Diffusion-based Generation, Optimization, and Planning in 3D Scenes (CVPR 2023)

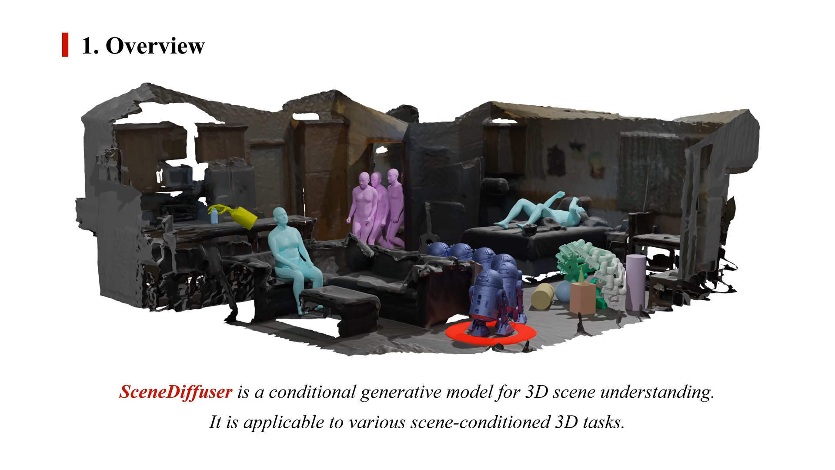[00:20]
Scene Diffuser is a conditional generative model for 3D scene understanding. It is applicable to various scene-conditioned 3D tasks. We demonstrate this potential by evaluating the Scene
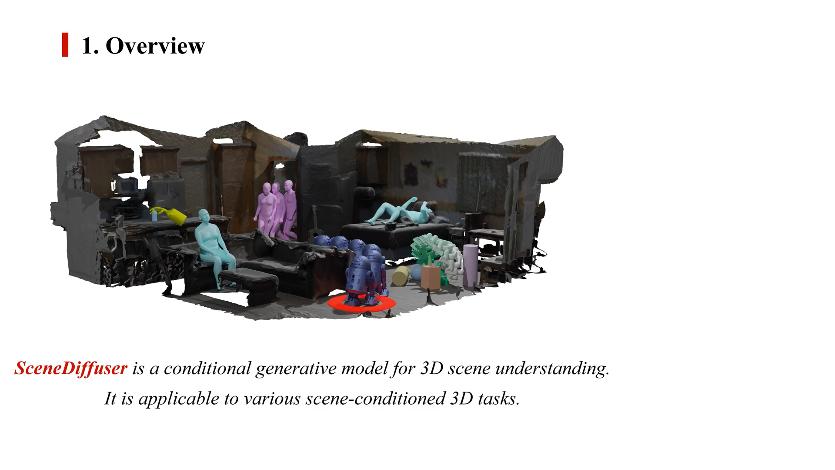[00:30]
Diffuser on various 3D scene understanding tasks, including human pose and motion generation, dexterous grasp generation, path planning for 3D navigation, and motion planning for robot arms.